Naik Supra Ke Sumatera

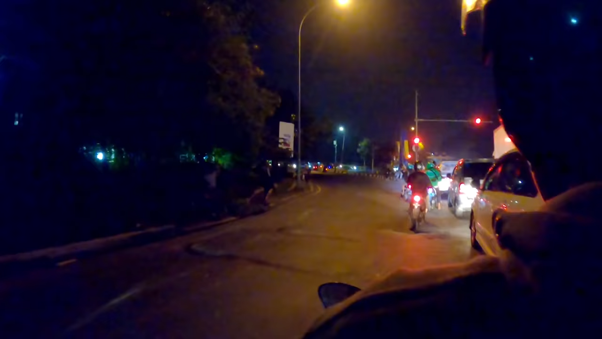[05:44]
Biasa kan kok bis-bis lewat kiri ya? Iya. Arah Cikokol. Kita lewat Pasar Baru.
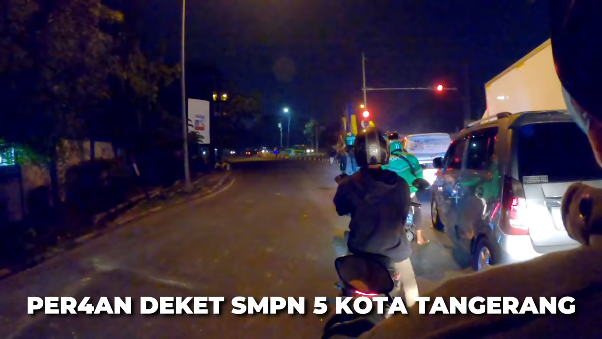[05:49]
Kita lurus ke lewat Pasar Baru Cimone. Iya, ntar tembusannya tuh Kota Bumi. Lebih dekat berarti ya?
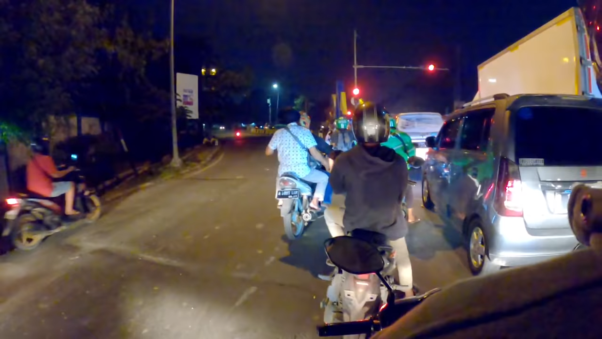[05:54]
Emang jalur resmi. Oh, masih itu.
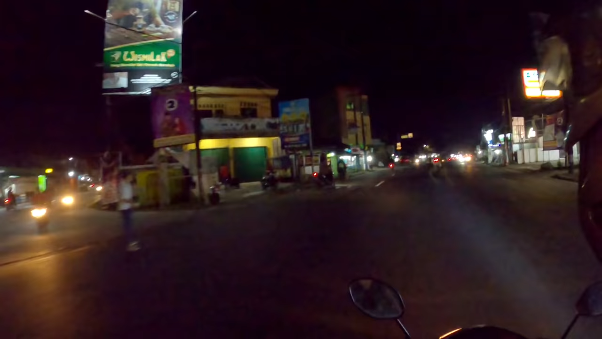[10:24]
Jadi disinilah perpisahan jalur ke arah Balaraja, Serang, dan ke arah Tiga Raksa.
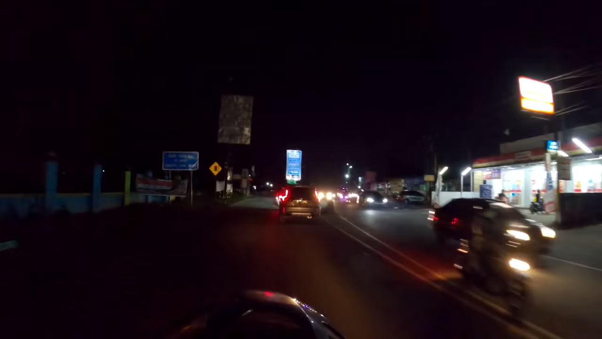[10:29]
Jika belok kiri itu ke arah Tiga Raksa, bisa tembus ke arah Tenjo dan Jasinga juga.
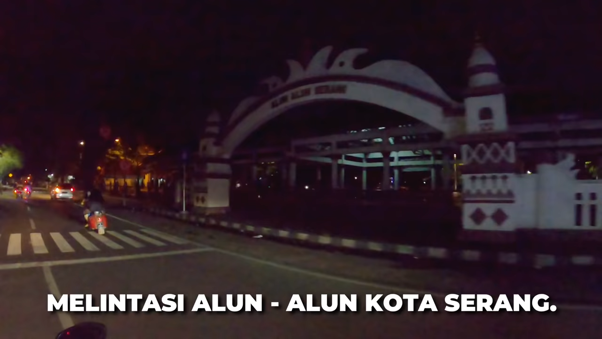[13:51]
Nah, alhamdulillah sekitar pukul 00:30 malam kita
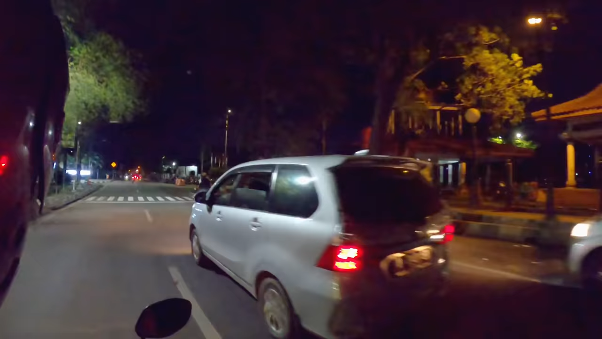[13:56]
bisa melanjutkan perjalanan lagi karena tadi kita cuma ganti ban ya,
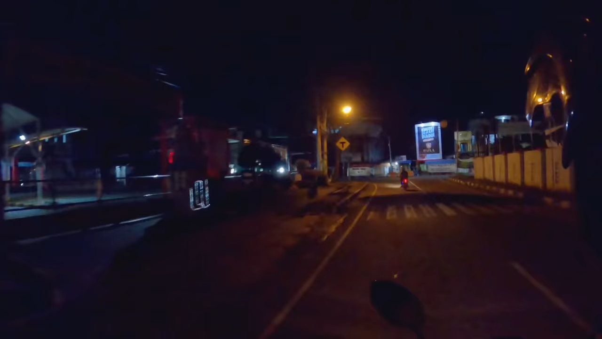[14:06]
Kalau tambal kan kudu dibakar dulu ya bannya.
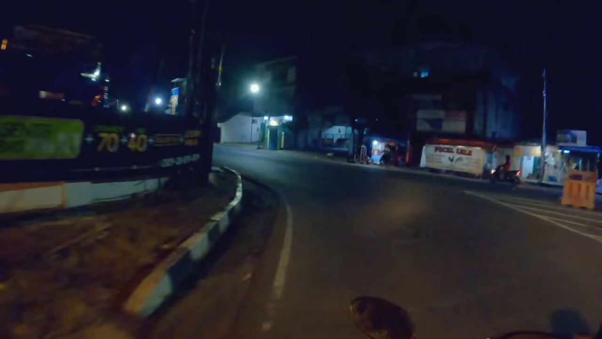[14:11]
Jadi ini cepet lah, sekitar 5-10 menit langsung bisa cabut lagi. Dan ini lepas dari Kota Serang ke arah Merak itu lalu lintas atau jalanan udah mulai agak sepi ya. Ya bismillah aja deh ya, semoga selamat sampai Merak.
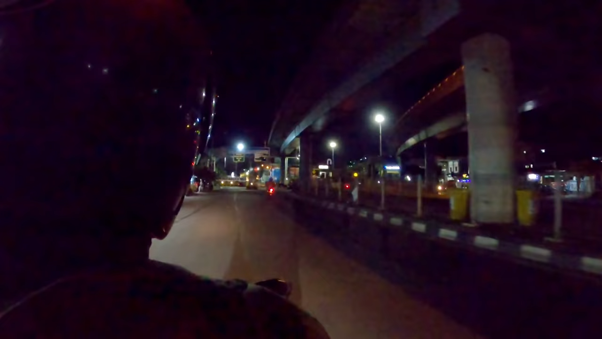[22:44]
Nah, kita udah sampai di pintu masuk Pelabuhan Merak. Sampai? Boleh. Nah, ini jam 2 kita udah sampai juga di Pelabuhan Terujung Barat di Pulau Jawa.
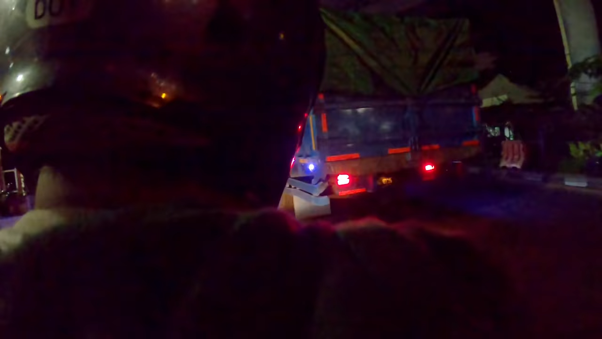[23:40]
Iya. Nah ini kita masuk ke sini, ini rel ke stasiun Merak, rel Merak Rangkas.
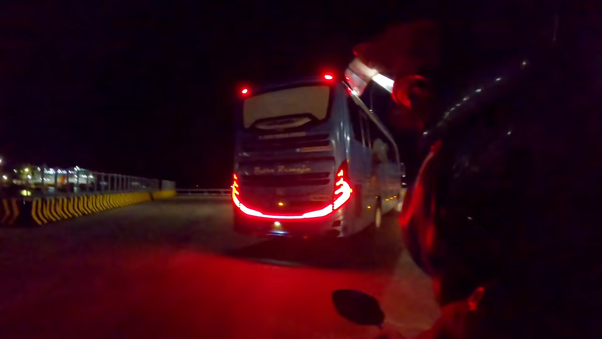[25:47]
Oh, ada Ramayana juga tuh, Jambi.
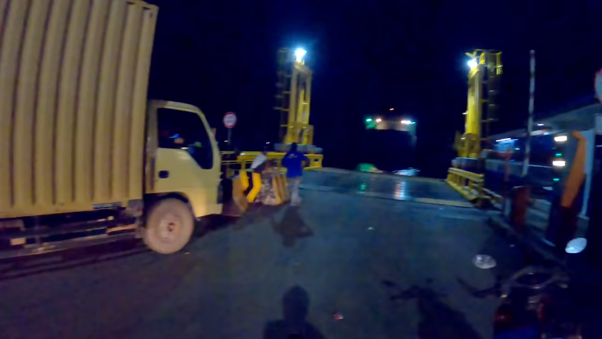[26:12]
Nah, itu kapalnya baru datang, entah itu kapal apa. Kapal apa itu, Mas? Amadea. Hah? Amadea. Amadea. Di situ ada emang? Ada tulisannya. Oh, di mana? Oh, situ. Oh, KMT Amade ya.